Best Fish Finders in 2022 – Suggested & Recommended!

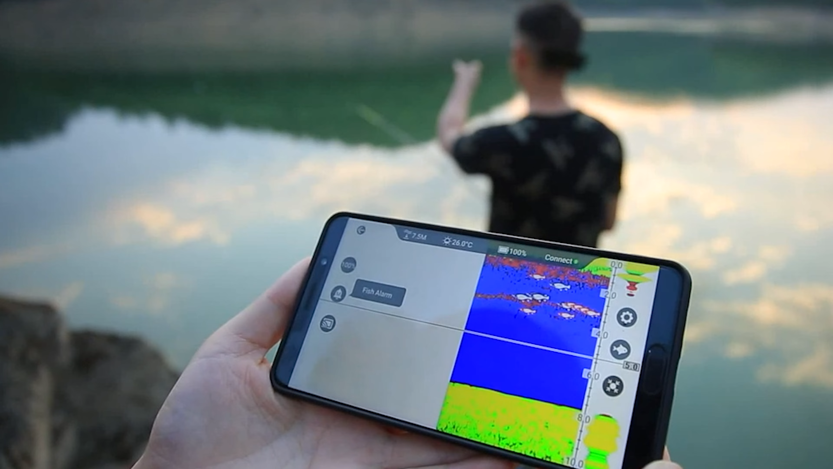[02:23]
language it also has a wireless high-speed connection and stable signal within
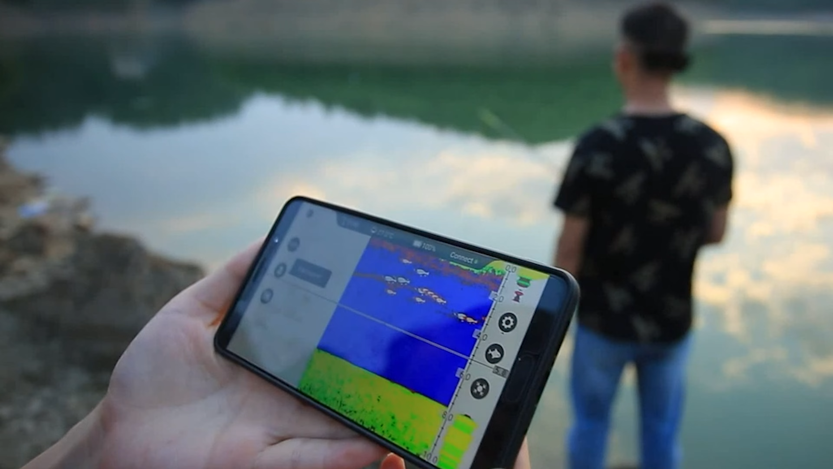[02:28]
50 meters to expand your hunting range this fish finder is lightweight portable
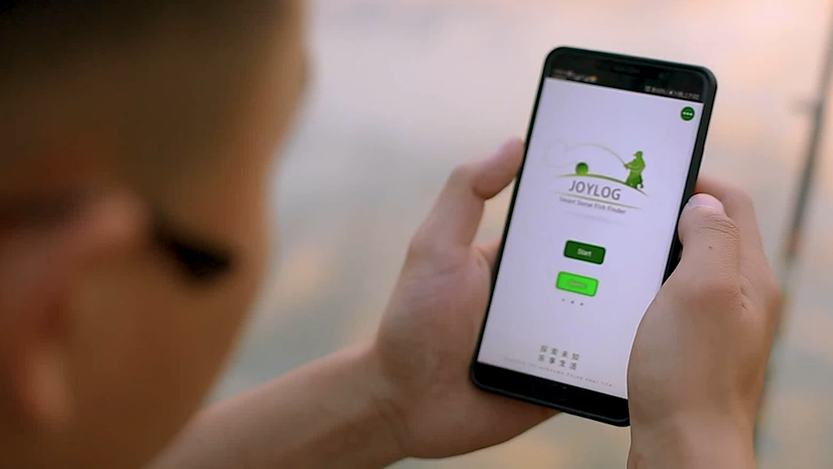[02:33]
and smart the diameter length is 2.56 inches height is 2.38
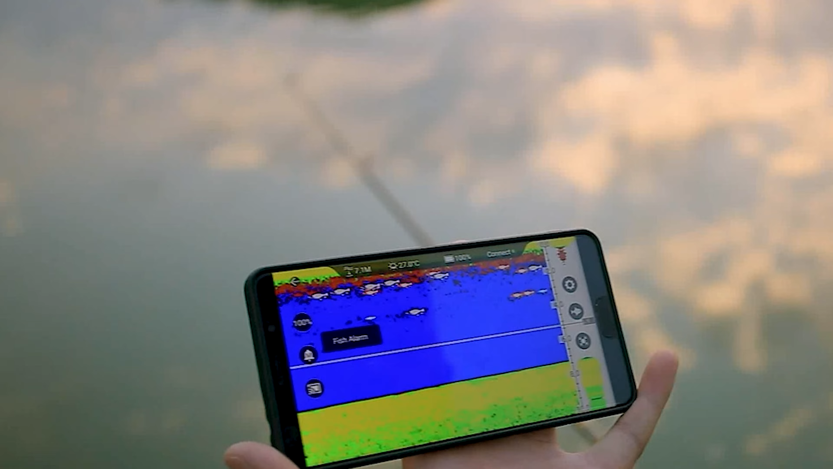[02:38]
inches and weight is 0.19 pounds it is portable and makes you
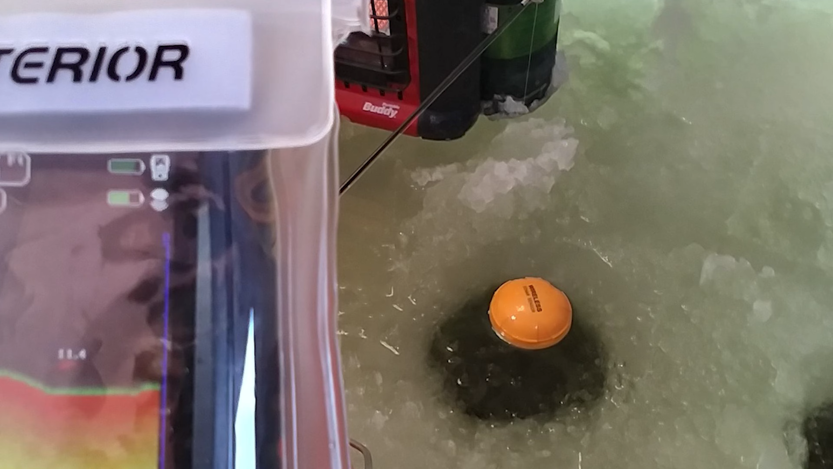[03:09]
they can go fishing off the boat in summer and go ice fishing in winter with the venterior portable
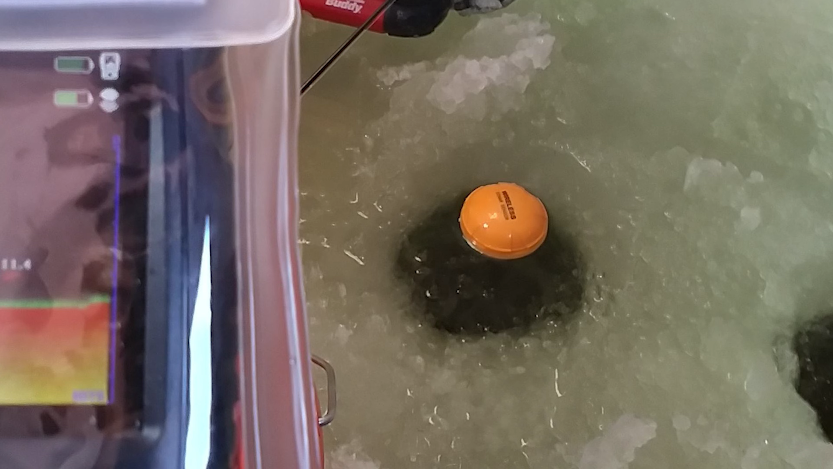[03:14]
rechargeable fish finder this portable rechargeable fish finder comes with a 2.6 inches clear color tft lcd display which enables you to
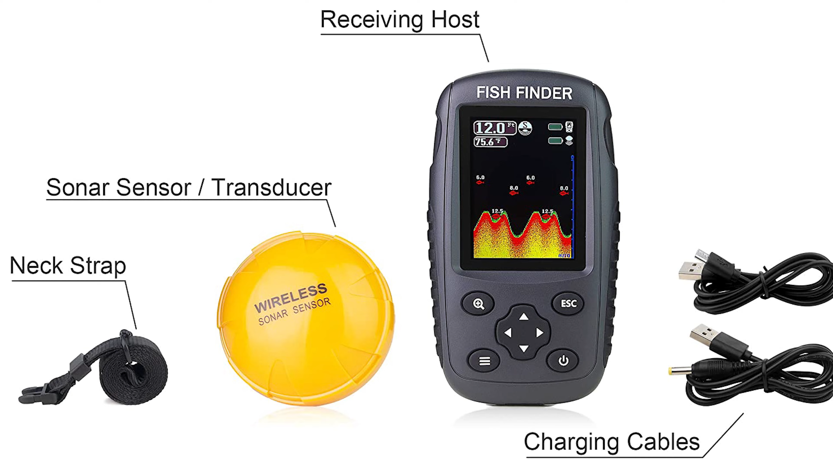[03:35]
casting from the shore or using for ice fishing this fish finder detects and
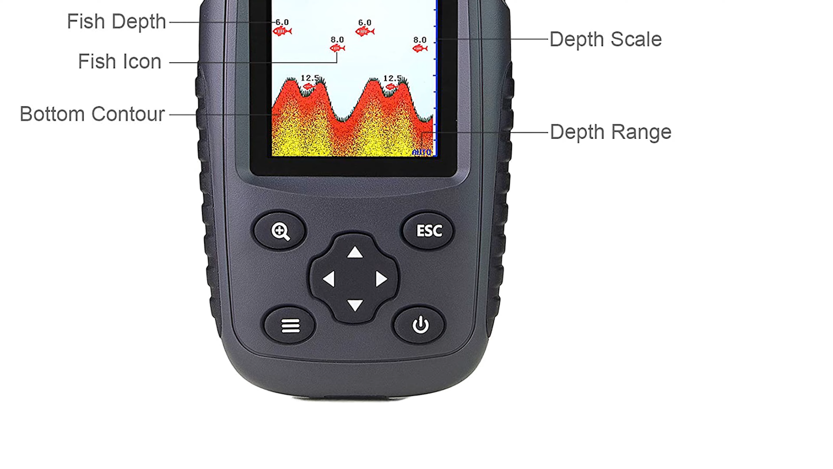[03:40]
displays water depth water temperature fish size fish depth and bottom contour it comes with a work and simulation mode measure units of depth and temperature
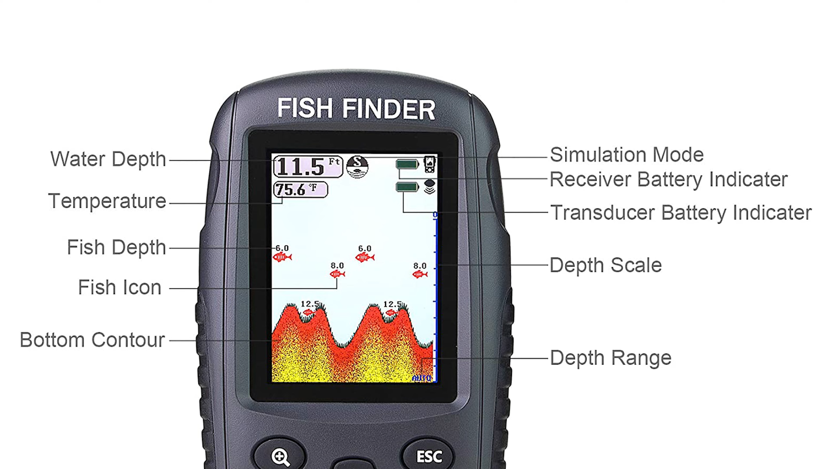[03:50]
On screen: depth 11.5 ft, water 75.6°F
can be converted it has a battery indicator on the display the
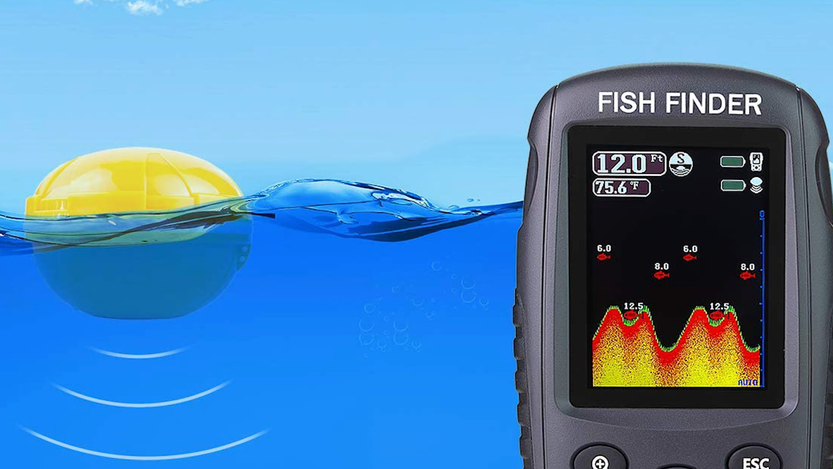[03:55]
On screen: depth 12.0 ft, water 75.6°F
venterior portable rechargeable fish finder is a cool fishing gadget it is the best fishing accessory for men and women
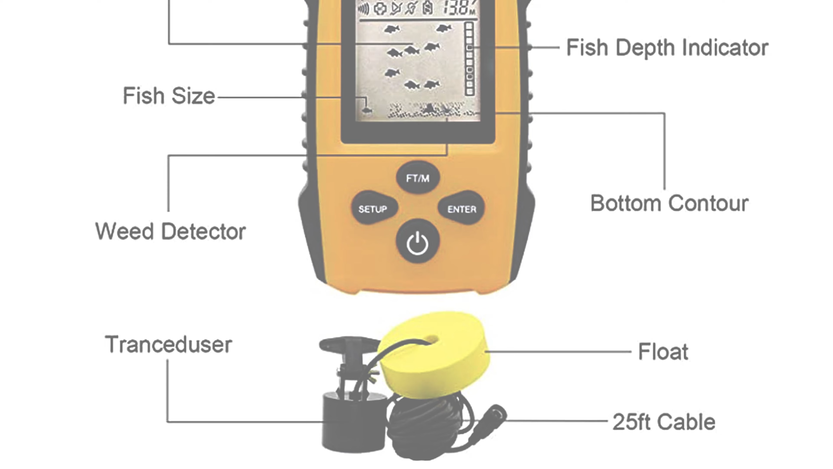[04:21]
and displays water depth approximate fish location fish size short and tall weeds sand
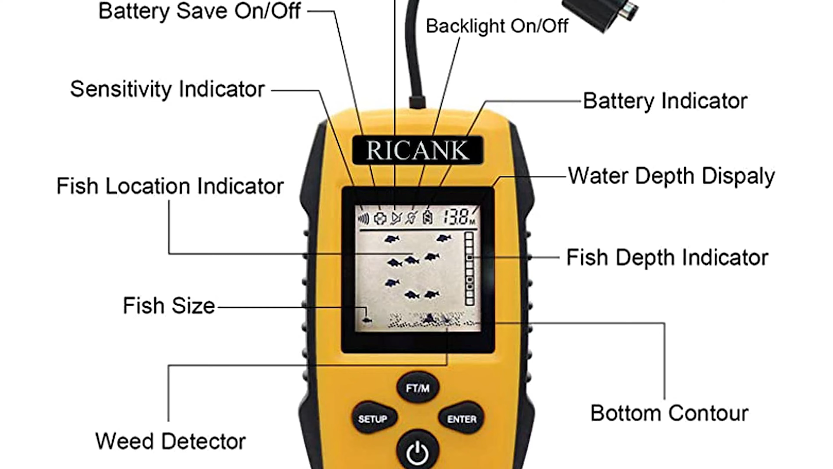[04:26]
and rocks on the bottom it can be used for offshore fishing kayak fishing ice fishing lake fishing sea fishing river fishing and